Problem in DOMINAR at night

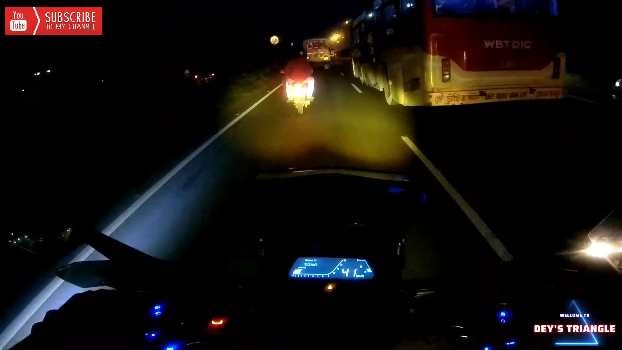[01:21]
मैंने नायट में एक वीडियो बना रहा हूं, तो नायट में बाहर का उतना सारा कुछ दिखेगा नहीं, बट लाइट का एक्जेक्ट जो है, वो समझा जाएगा, डॉमिनर का एक अच्छा खासियत क्या है, नायट में जो इसका डिस्पले है, सामने बाला जो प्राइमरी ह और टैंक का उपर जो सेगेंडरी है,
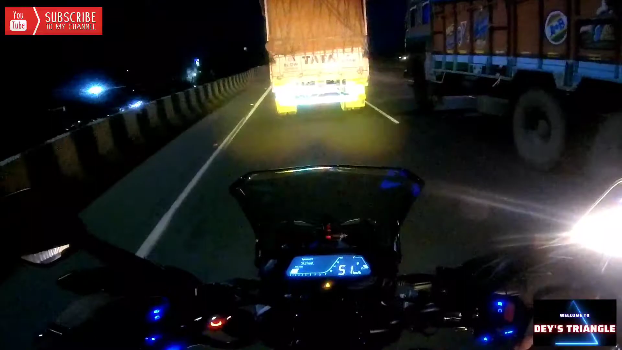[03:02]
और यह जब सामने जाते तब जाके इसका इसका इंटेंसिटी देखी एकदम तब समझ आ जाता है सामने कोई वेहिकल है यआ जो साइट का दिभार है इसका एकढ़ प्लम में डीःता है जाएदा है बहुत ज्यादा इंतेंसी की हां 60
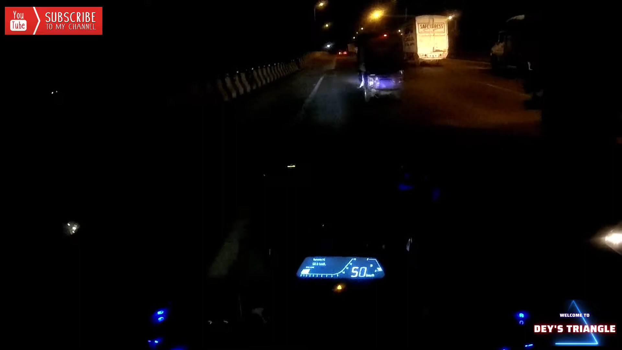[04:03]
उसका आख में बिल्कुल भी नहीं लगेगा � योलो लाइट जब रहेगा यह फोकस्ट है क्योंकि इसके सामने जो है प्रोजेक्ट लगा हुआ है फोकस्ट जो है नीचे के तरफ रहता है मैं सामने से भी आके देखा हूं मैं दूसरा एक फ्रेंड को दिया था गड़ी चलने के लिए फोग लाइट के साथ में उल्टा सा�
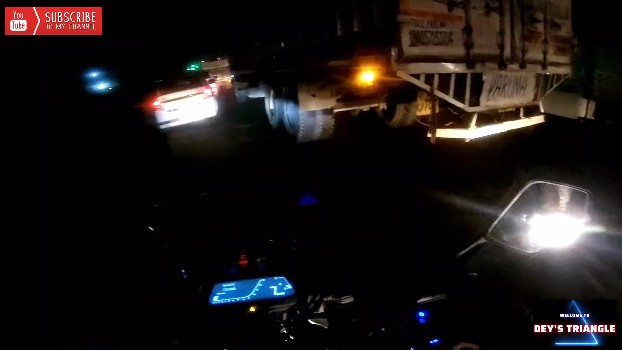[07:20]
देखे अभी कोई उनली है स्टाक हेडलाइट से यह सामने के तरब गया हूँ लब इसके पीछे लॉडी का ट्रक का